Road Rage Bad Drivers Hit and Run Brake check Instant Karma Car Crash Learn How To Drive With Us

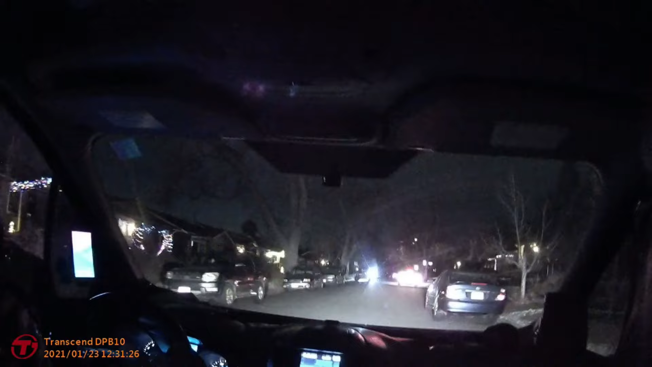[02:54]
Be careful, be careful. The truck.
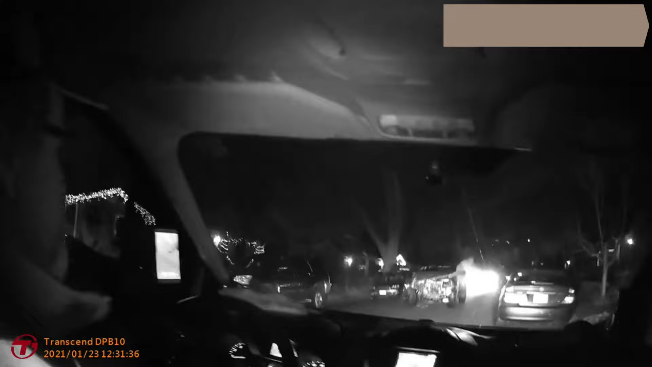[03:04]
Oh my god. It's a Durango.
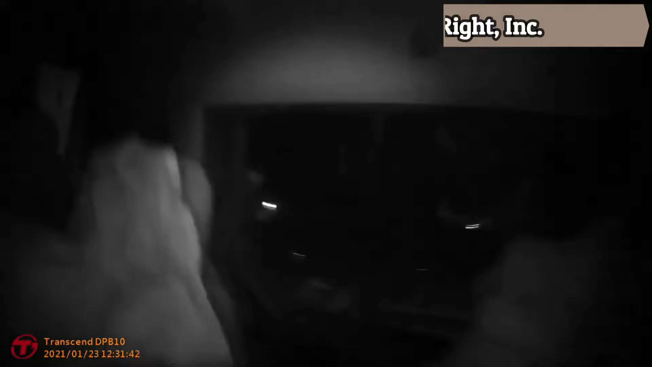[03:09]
Temporary plate, I couldn't get it.